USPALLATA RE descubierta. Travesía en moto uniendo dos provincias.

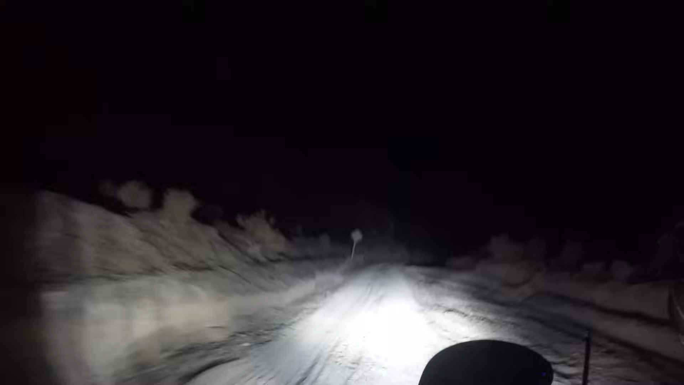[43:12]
Bueno, como dijimos, se nos hizo la noche, nos falta un ratito importante, 40 minutos para llegar. A ver la hora, para que no puedo mirar el tablero, vengo concentrado en el golpe, 9 y 10, papá, 9 y 10. Vamos a llegar a las 10 de la noche. Estuvimos un ratito en la Cruz del Paramillo, hicimos un parate, y la verdad que la huella está bastante complicada, che.